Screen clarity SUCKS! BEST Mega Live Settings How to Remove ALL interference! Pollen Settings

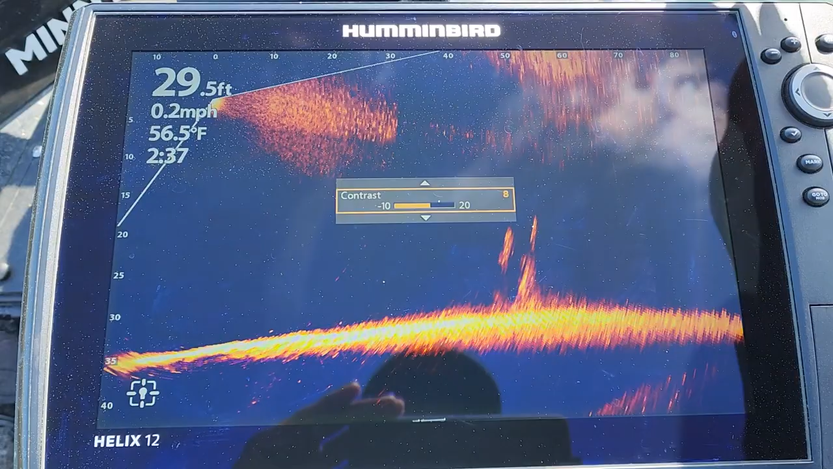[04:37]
On screen: depth 29.5 ft, water 56.5°F, speed 0.2 mph
even your crankbaits things like that you'll be able to see them when they hit the water when you have this type of noise
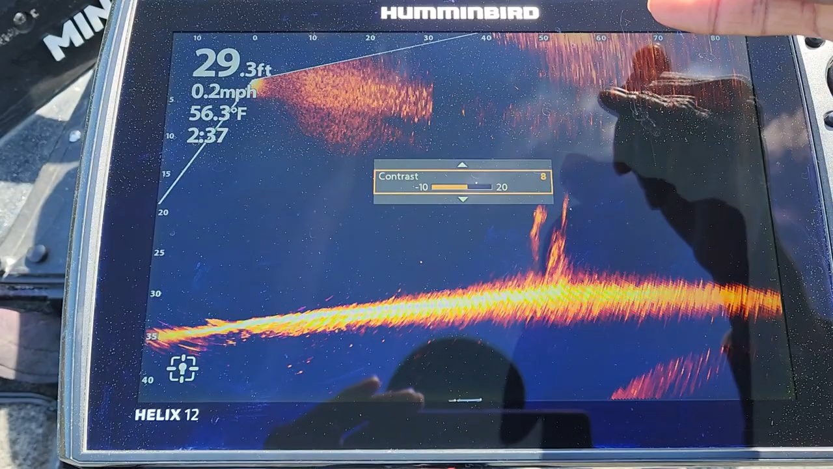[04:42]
On screen: depth 29.3 ft, water 56.3°F, speed 0.2 mph
or interference at the top of the screen from the pollen like I was saying earlier it can affect you
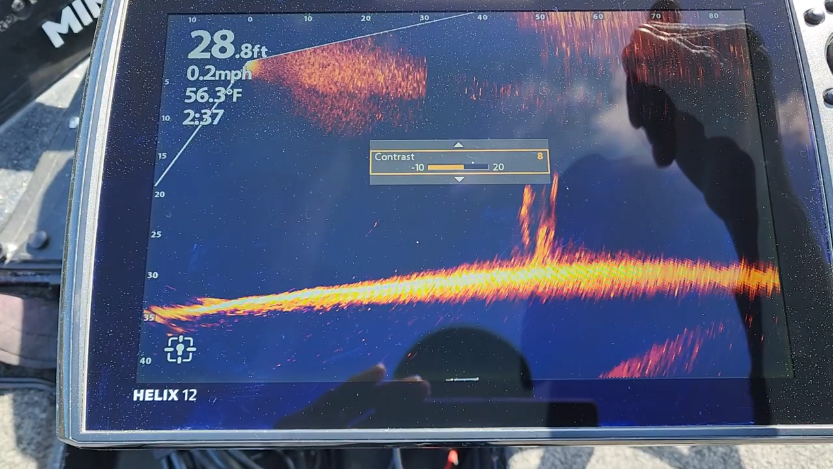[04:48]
On screen: depth 28.8 ft, water 56.3°F, speed 0.2 mph
being able to see when your bait first hits and you'll have to kind of let it get down in this area a little bit before you can start
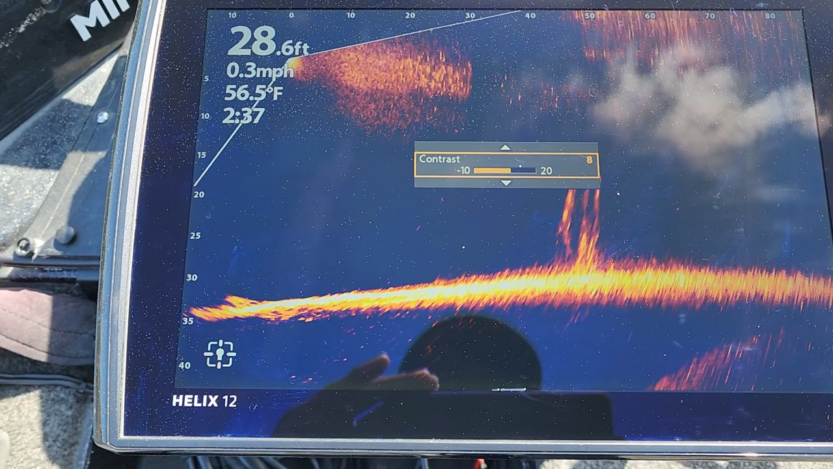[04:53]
On screen: depth 28.6 ft, water 56.5°F, speed 0.3 mph
seeing it but let's go back up here and kick the sensitivity I think that was at 11 and the thing that I'm paying attention to guys is the image that I'm wanting
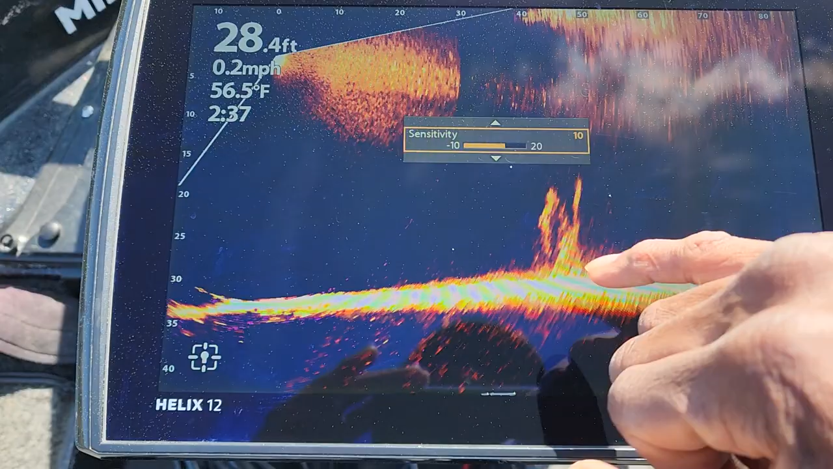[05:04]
On screen: depth 28.4 ft, water 56.5°F, speed 0.2 mph
to see whether whether I can see those fish whether I can see the the cover that I'm
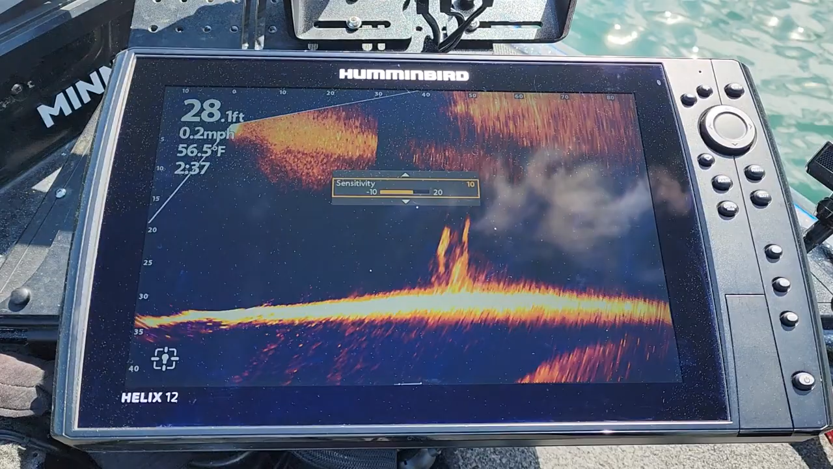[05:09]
On screen: depth 28.1 ft, water 56.5°F, speed 0.2 mph
that I am focusing on so that is what I'm watching I'm also watching this
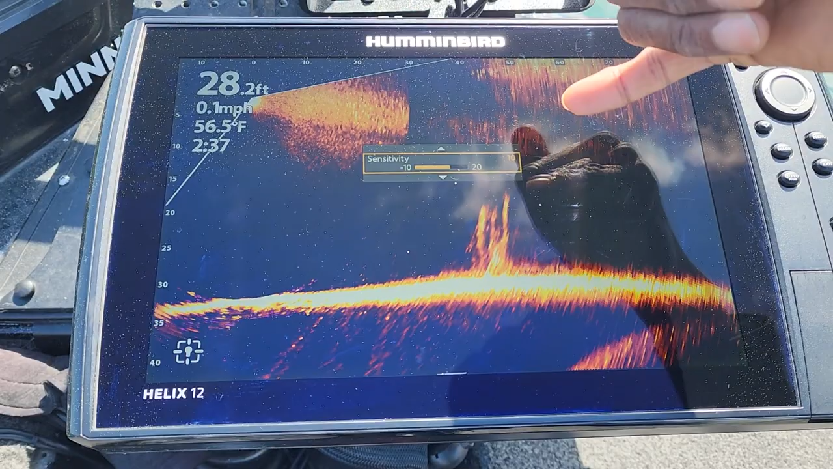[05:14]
On screen: depth 28.2 ft, water 56.5°F, speed 0.1 mph
but more so I'm watching this to get this to where I need it to be and depending on where that
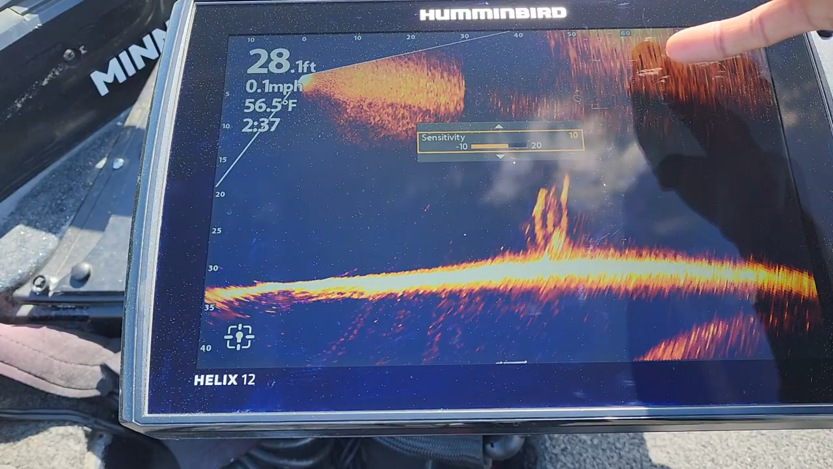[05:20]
On screen: depth 28.1 ft, water 56.5°F, speed 0.1 mph
lands I just kind of have to adjust what I am seeing and what I'm used to being able to
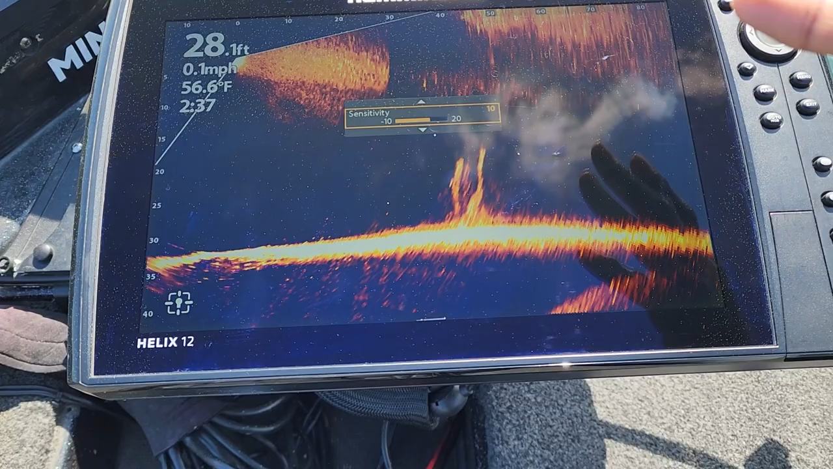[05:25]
On screen: depth 28.1 ft, water 56.6°F, speed 0.1 mph
look at the screen and kind of determine what I'm looking at just kind of have to
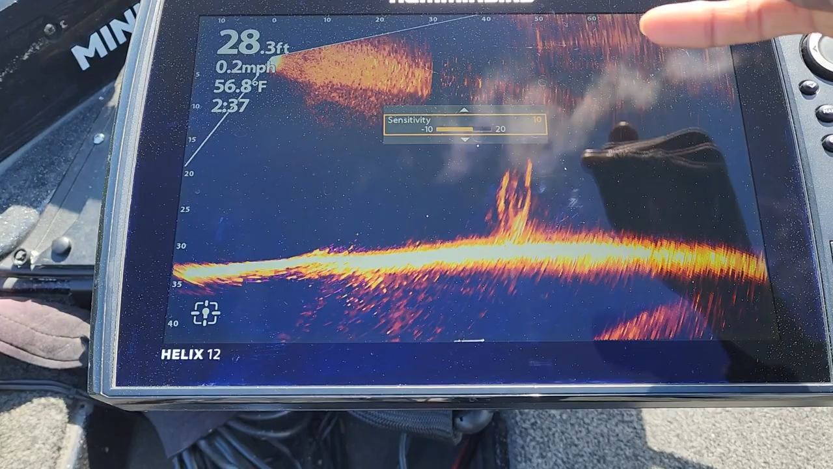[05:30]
On screen: depth 28.3 ft, water 56.8°F, speed 0.2 mph
work with it right now during this time where we have all this pollen and things that are out that are affecting those
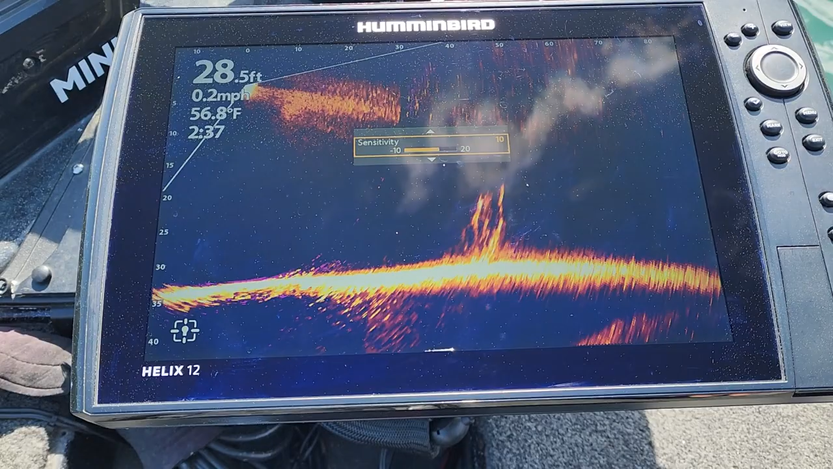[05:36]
On screen: depth 28.5 ft, water 56.8°F, speed 0.2 mph
screens guys so I did that poll and there was a large percentage of percentage of guys that were